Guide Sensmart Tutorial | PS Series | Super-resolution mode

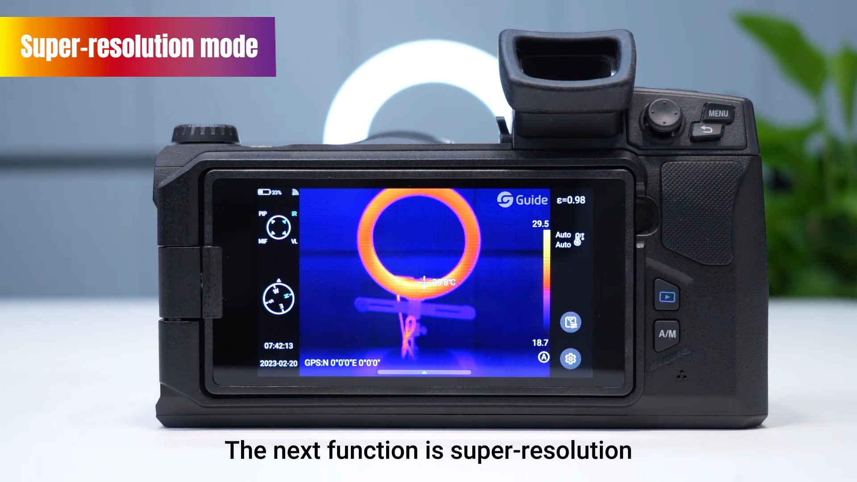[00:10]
the next function is super resolution super resolution is in the pop-up menu click super resolution to enter the super resolution mode
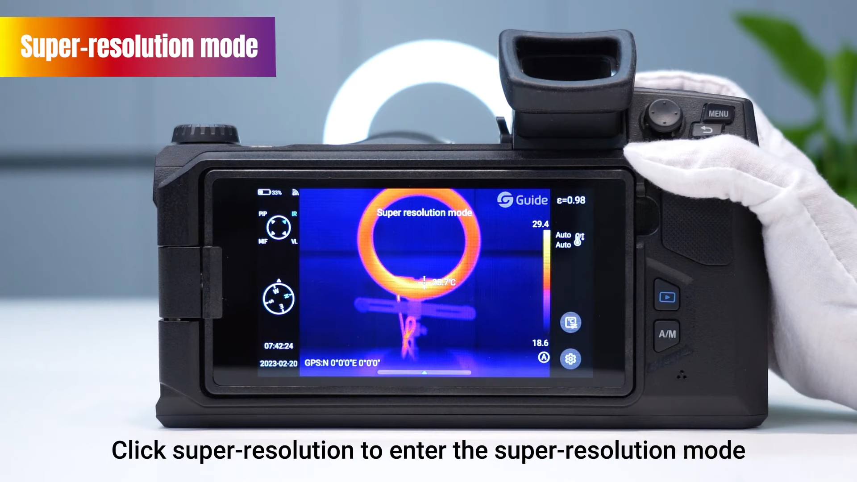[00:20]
we can take a photo and then back to the album to view the photo taken in the super resolution mode
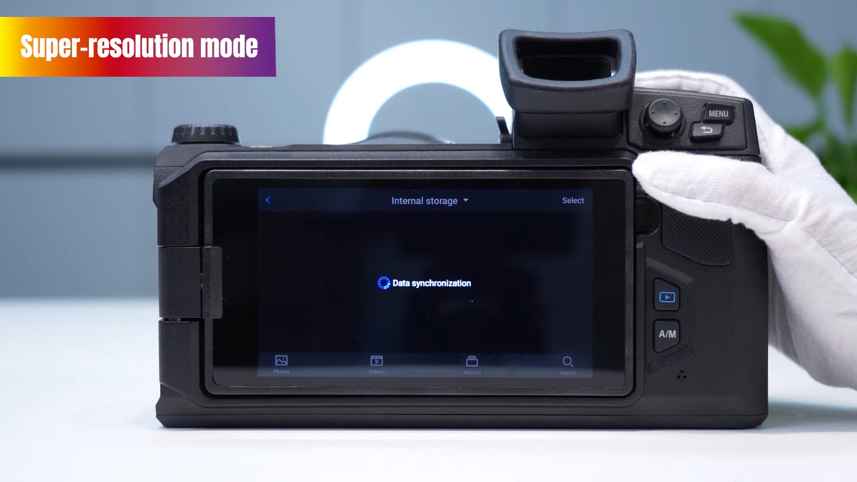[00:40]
the name of the photo begins with srir click the photo to view the specific information
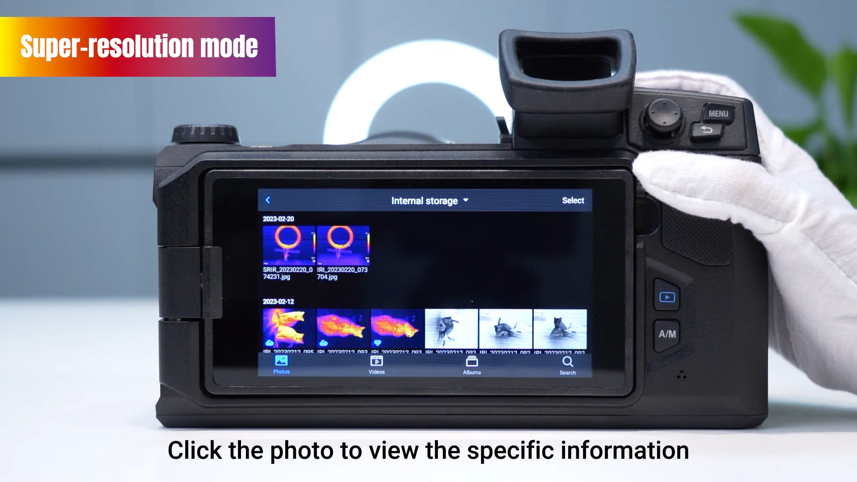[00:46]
we can see that the resolution is 2048 multiplied by 1536 the resolution of the photos taken in super resolution mode or four times higher than that of the photos taken in normal mode